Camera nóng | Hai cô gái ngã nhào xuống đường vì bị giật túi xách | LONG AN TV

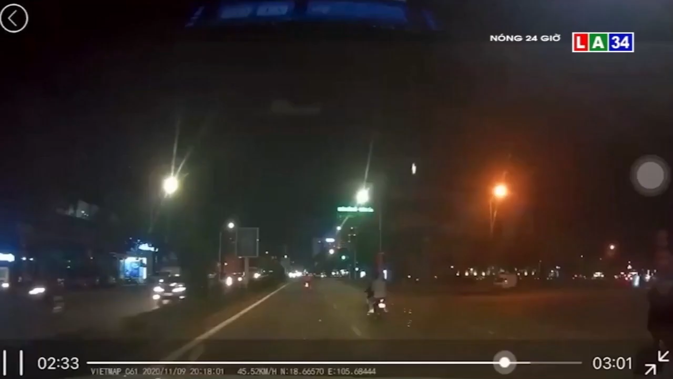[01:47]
Vụ cướp xảy ra vào 20h18 phút hôm qua tại ngã 6 điểm giao giữa đường Trần Phố và đường Lê Mau, thành phố Vinh, tỉnh Nghệ An.
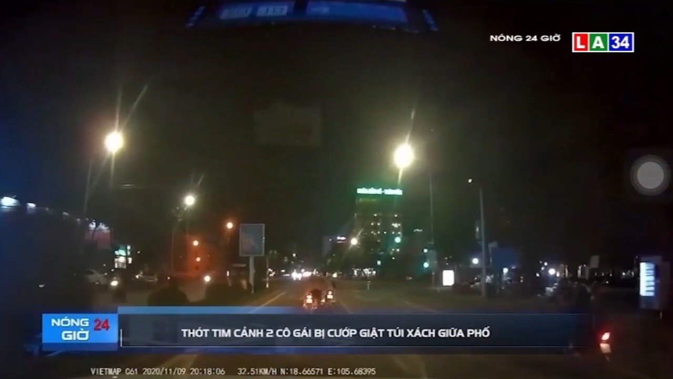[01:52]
Thời điểm trên, có hai cô gái điều khiển xe máy đang lưu thông trên đường thì bất ngờ vì hai thanh niên áp sát từ phía sau. Ngay sau đó, tên ngồi sau lập tức đưa tay ra, giật mạnh đi chiếc túi sách trên vai của cô gái rồi tăng ra tẩu thoát. Cuối giật mạnh khiến cả hai loạn chọn rồi ngã xuống đường. Toàn bộ sự việc xảy ra được camera giám sát của chiếc ô tô chạy phía sau ghi lại. Tiếp theo là một tình huống chắc chắn sẽ khiến quý vị phải bật cười.